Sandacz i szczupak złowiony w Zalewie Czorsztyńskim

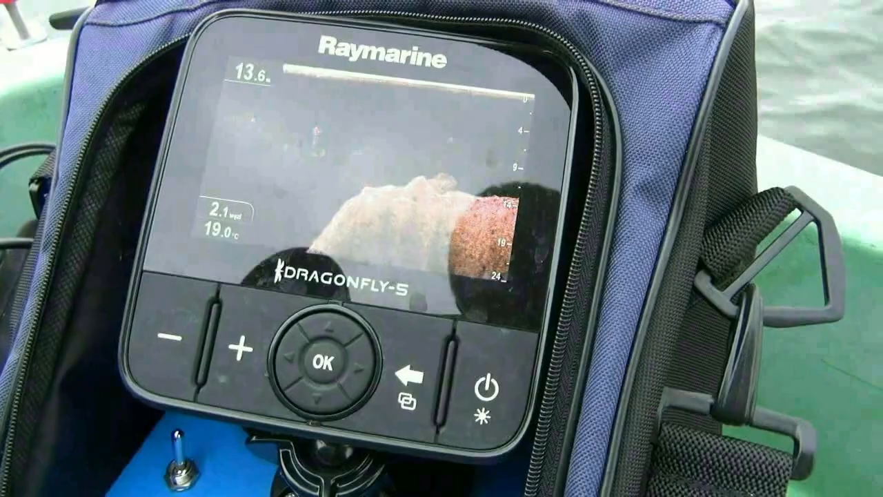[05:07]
Zobacz, jakie tu skały są pod nami.
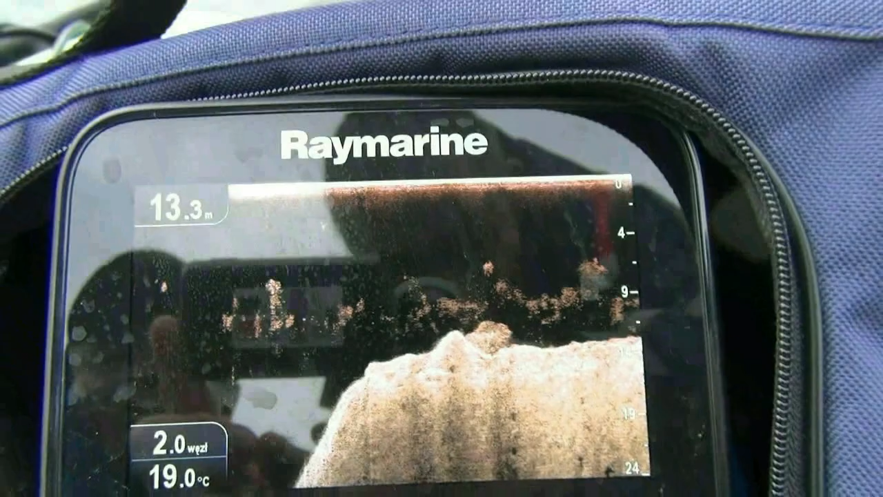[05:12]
On screen: depth 13.3 m, water 19.0°C
A możemy wziąć na pół te tak latecki. O. W prawo strzałka jest echo i dał vision. Ok.
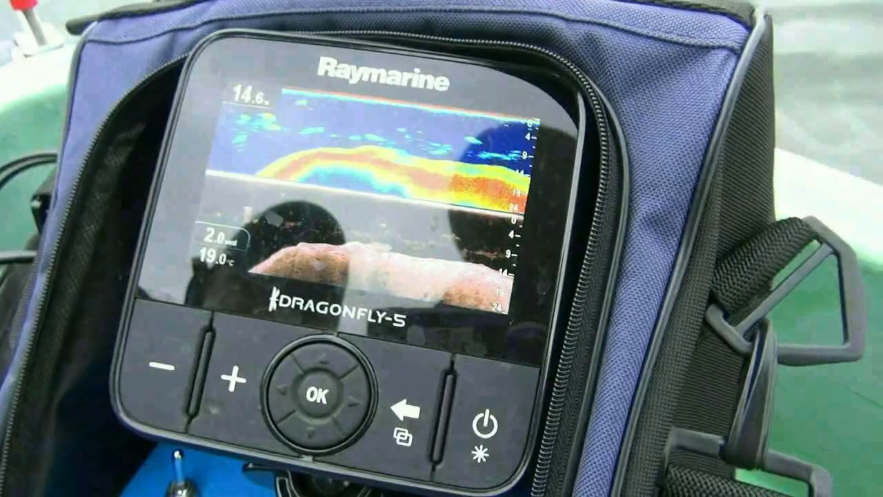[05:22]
On screen: water 19.0°C
Teraz mamy u góry echo, widać. Widzisz pięknie.
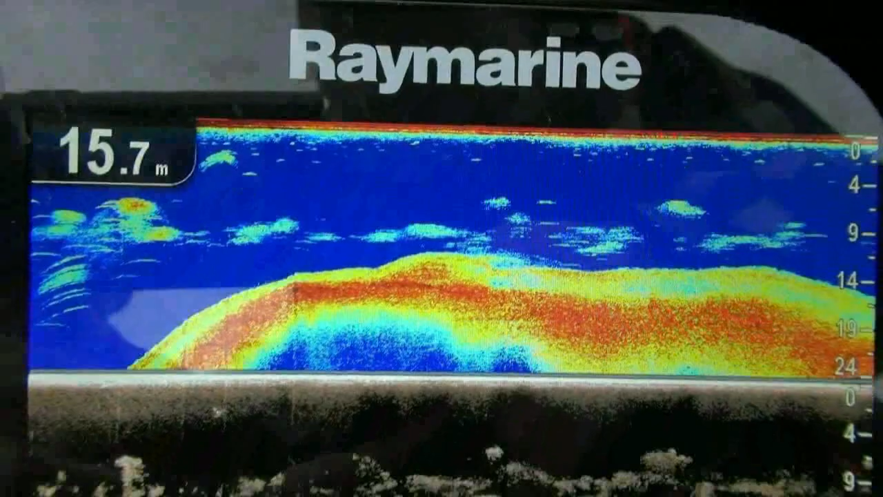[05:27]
On screen: depth 15.7 m
Ławice ryb. A tutaj widzimy, że to są skały, czego echo nam nie pokazuje. Czyli ten dał vision ma swoje naprawdę zalety.
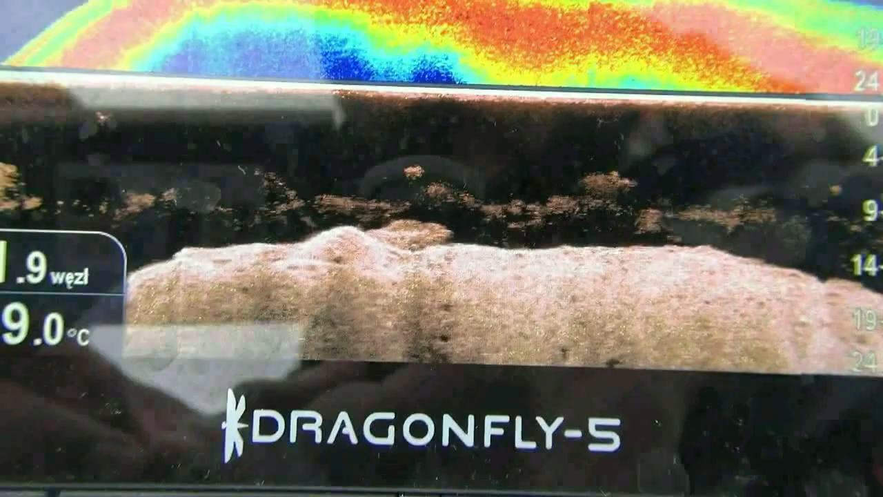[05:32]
Poszukujemy się do brania, skoro takie ławice pod nami. No.
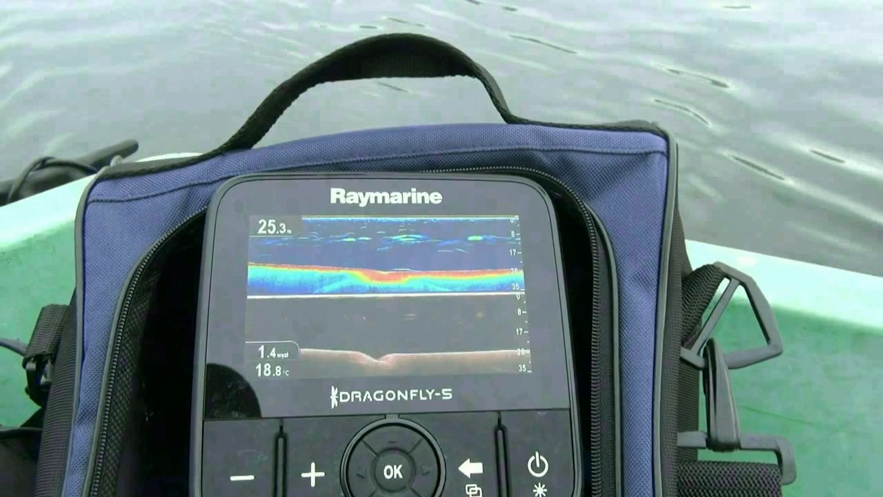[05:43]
On screen: water 18.8°C
Powiem ci, zobacz, znowu dużo ławicy. Także w każdej chwili możemy się spodziewać.